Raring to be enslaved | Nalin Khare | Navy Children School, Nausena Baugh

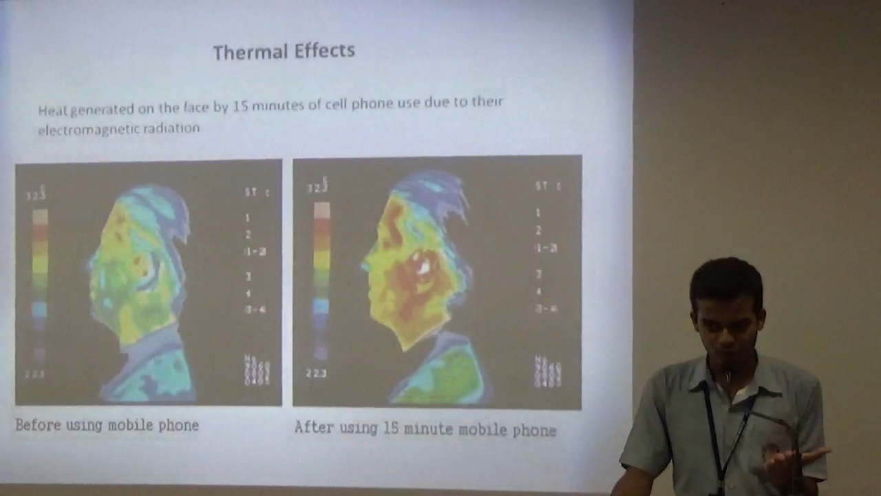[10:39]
The screen of the smartphone radiates a lot of heat.
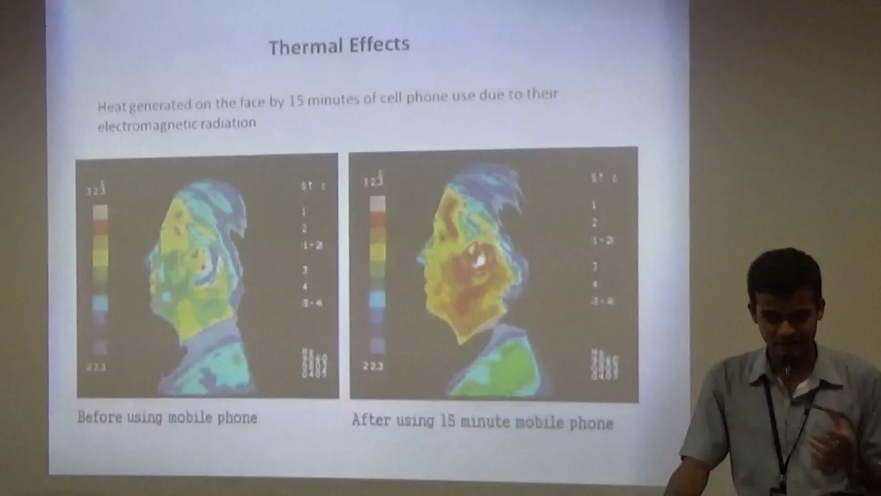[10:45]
The heat radiated on the smartphone increases the temperature of the skin and it gradually, it gradually damages your skin cells.
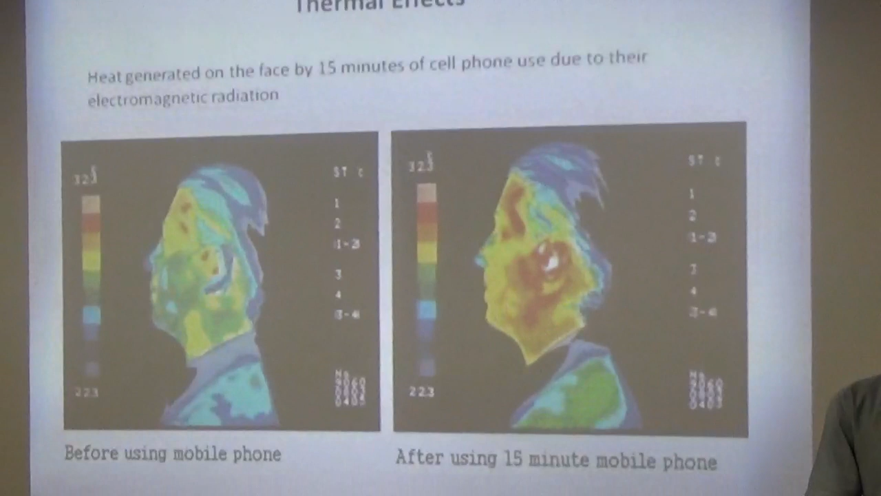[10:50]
The second being the radiation that is emitted from the smartphone.